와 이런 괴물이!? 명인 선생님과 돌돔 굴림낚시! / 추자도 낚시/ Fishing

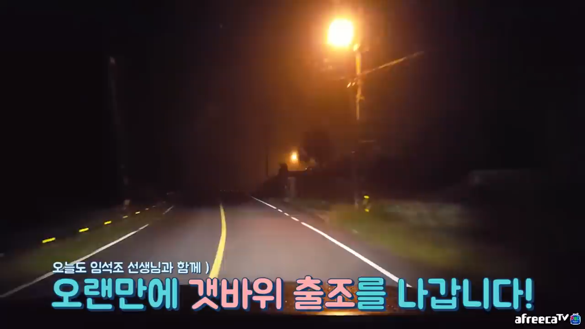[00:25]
이 시간에 낚시 갑니다. 오늘 출조. 한 시간 반 자고 일어났어요.